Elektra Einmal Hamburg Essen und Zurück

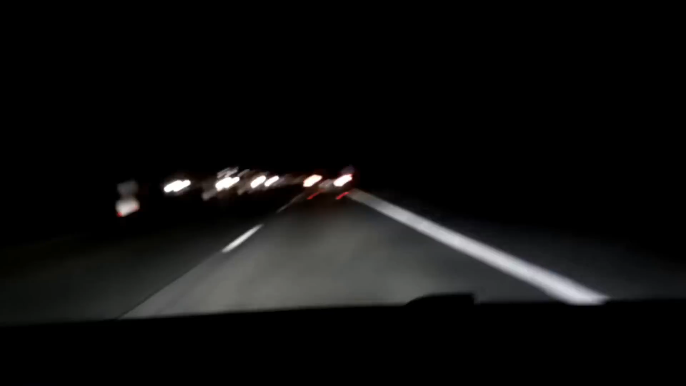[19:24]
Ich werde das letzte Stück ein kleines bisschen schneller die Autobahn Bremen runterfahren. Das heißt, da wird die Batterie jetzt doch ein bisschen mehr genutzt werden. Hier in Bremen ist im Moment noch eine Baustelle, wie man sieht. Da kann man nicht so schnell fahren. Aber dann hoffe ich, dass ich wieder schnell unterwegs sein kann.